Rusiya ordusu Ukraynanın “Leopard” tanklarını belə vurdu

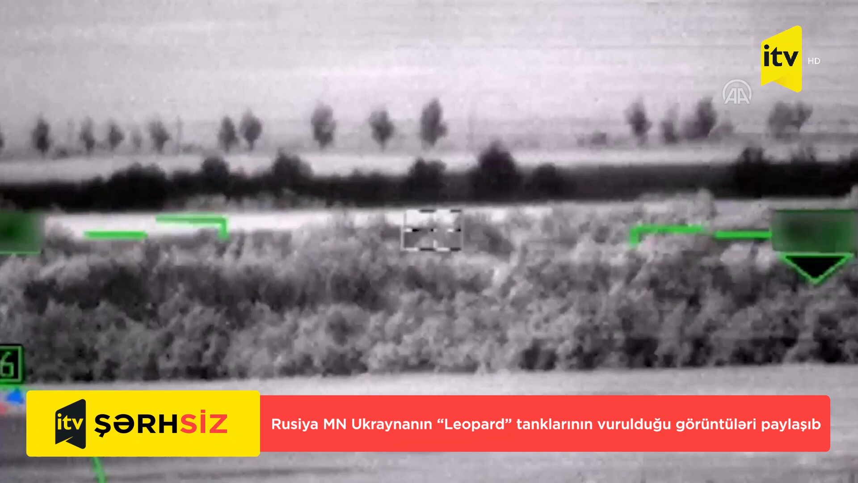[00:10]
Чуть-ка дальше погляди Вы не знаете, что такое стоит? Это что, как в работе стоит? А вот, я говорю, что это стоит такой Ну, там пощёлкни координацию Ну, давай по нему отработаем, что это будет Ну, он готов работать Пошла